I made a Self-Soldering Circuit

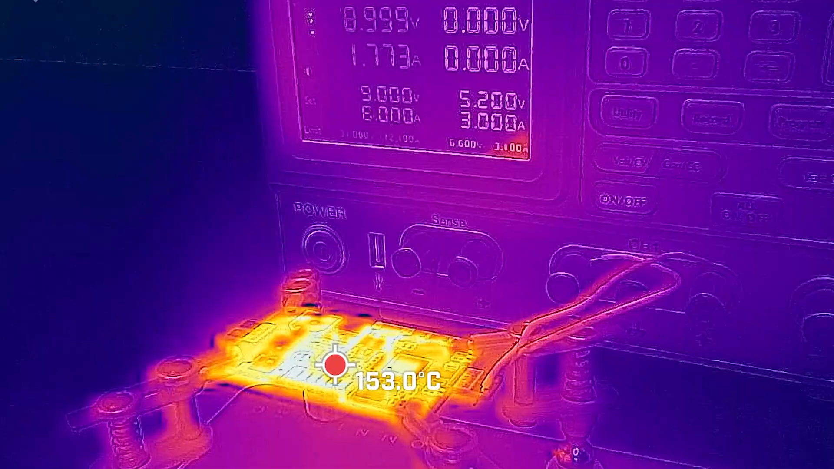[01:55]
On screen: spot 153.0°C
In fact it reached 165 degrees at around 9 volts.